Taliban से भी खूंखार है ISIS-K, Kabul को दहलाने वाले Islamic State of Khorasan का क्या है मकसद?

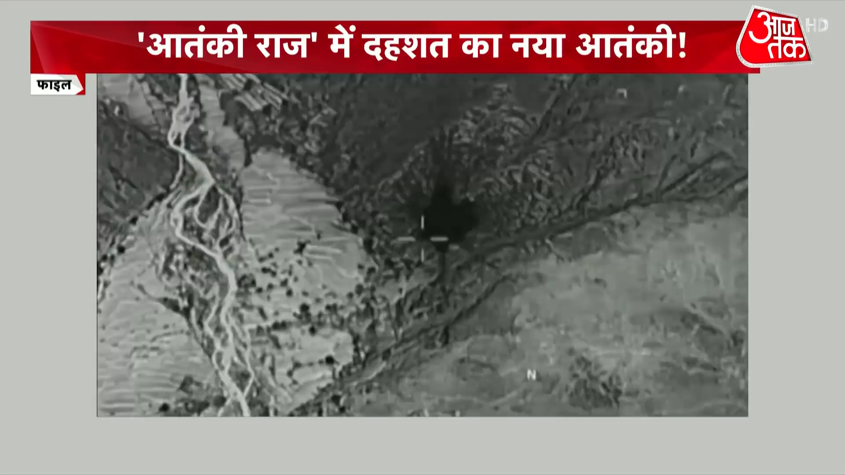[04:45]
अमेरिका ने अफगानिस्तान के नांगर हार राज्ज में मदर
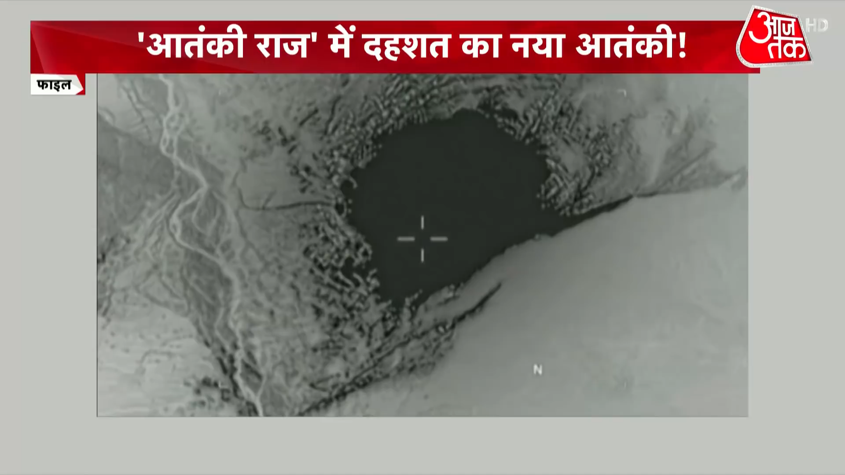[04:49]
आफ आल बम को ISIS-K मुख्या लेके ठीक उपर गिराया जिसमें तीन दर्जन से ज्यादा आतंगवादी एक जटके में मारे गए